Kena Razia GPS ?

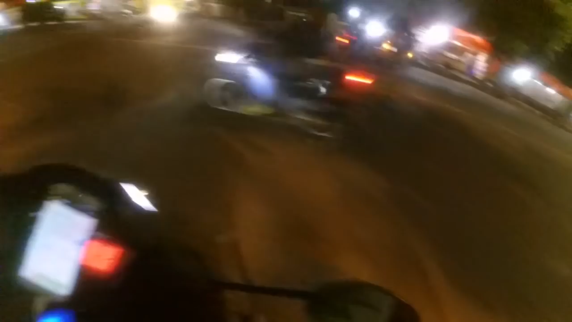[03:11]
Oke, kita coba sambil nyalakan GPS-nya. Apakah dilarang?
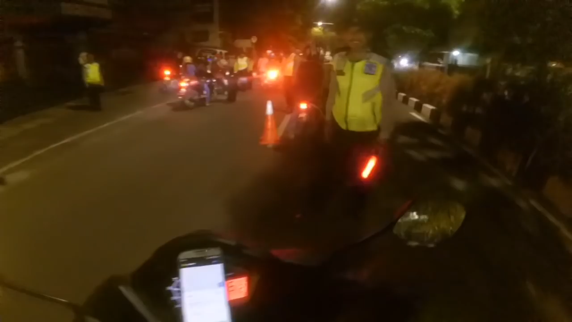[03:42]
Masuk malih, Pak.
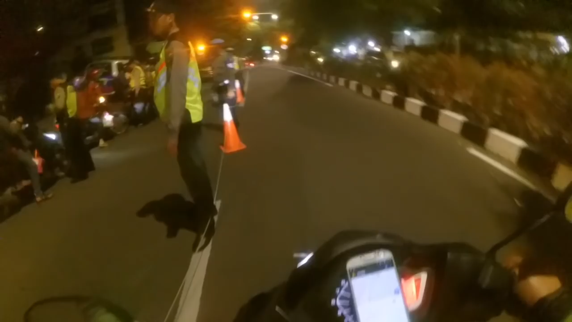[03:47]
Tadi udah di stopin tadi. Dan lolos. Mati ya sana.